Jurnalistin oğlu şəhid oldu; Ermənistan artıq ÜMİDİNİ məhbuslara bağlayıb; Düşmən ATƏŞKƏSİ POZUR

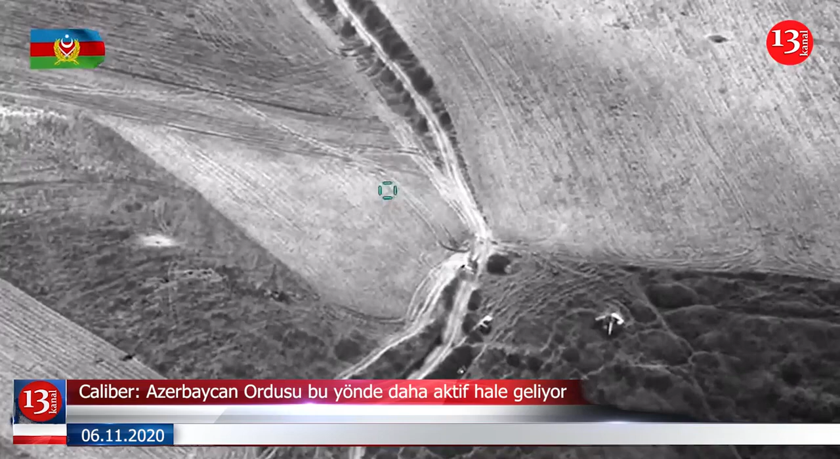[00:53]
Su Kuvuşan ve çevresinin 3 Ekim'de kurtarılmasından sonra durum istikrarlıydı.
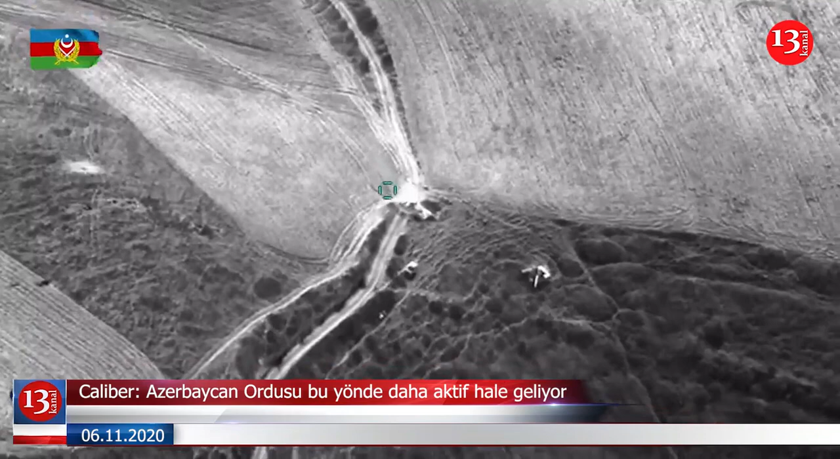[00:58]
Taraflar çoğunlukla topçu silahlarının yanı sıra Azerbaycan ordusunun insansız hava araçlarını kullandı.
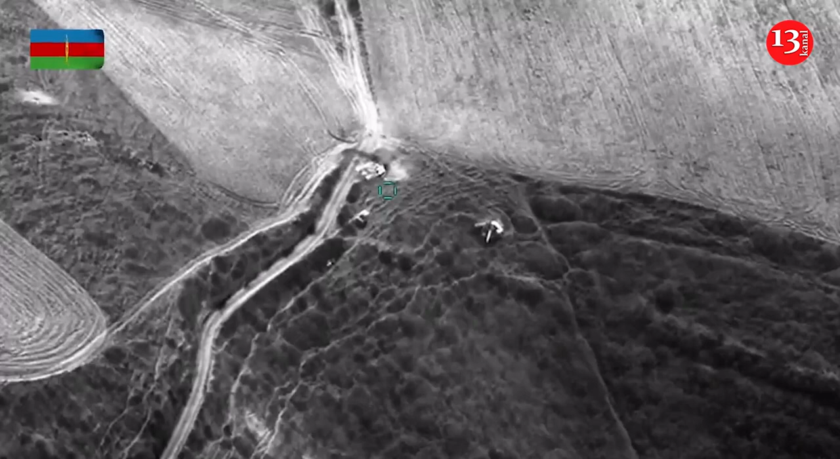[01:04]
Ermenistan Silahlı Kuvvetleri'ne ait bir asker konvoyunun Akdere yönünde gerçekleştirdiği özel bir operasyon sonucunda pusaya düşürülmesi,